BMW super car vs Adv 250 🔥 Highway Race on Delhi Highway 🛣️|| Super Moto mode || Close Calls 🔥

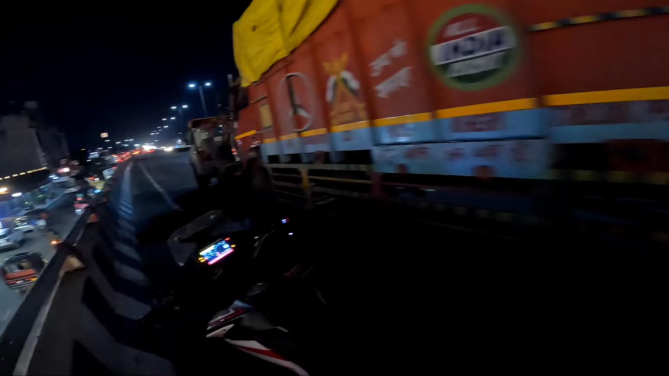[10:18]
सो गाइस यहाँ पे देखो कितनी अच्छी लाइटिंग है, हम रुके थे यहाँ पे,
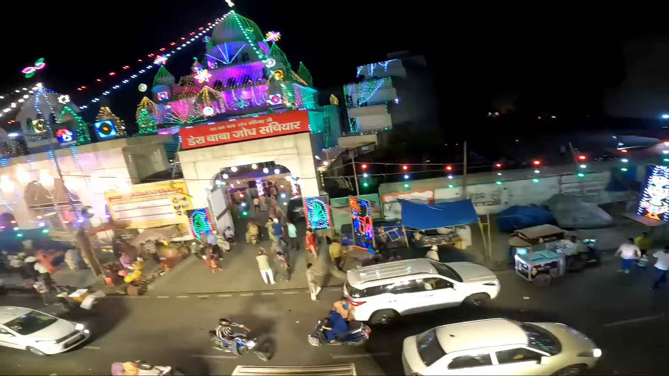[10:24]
थोड़ा सा शूट किया, बहुत प्यारा लग रहा है। पता नहीं GoPro में उतना जस्टिफाई नहीं हो रहा, चले गया।
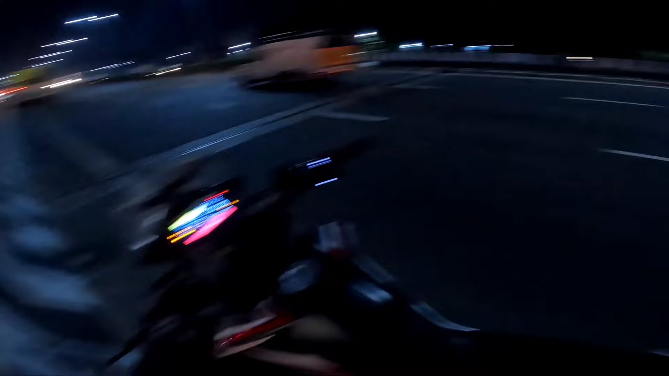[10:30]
और हल्की हल्की देखो बारिश ही लग पड़ी है, तो कैमरा मैं सोच रहा था बैग में डाल लेता हूँ,
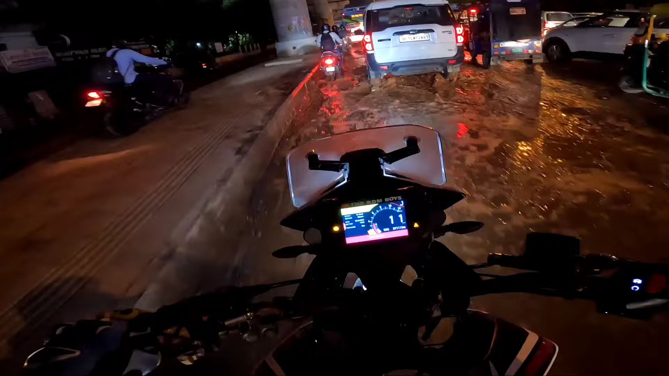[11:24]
ना पैर रखने लायक है ना, ओ बच गए। गहरे में कहा बच गए, शुक्र है ना पैर नहीं रखा गया। कितना आगे से टर्न तो दिखा, इधर से ले चलते।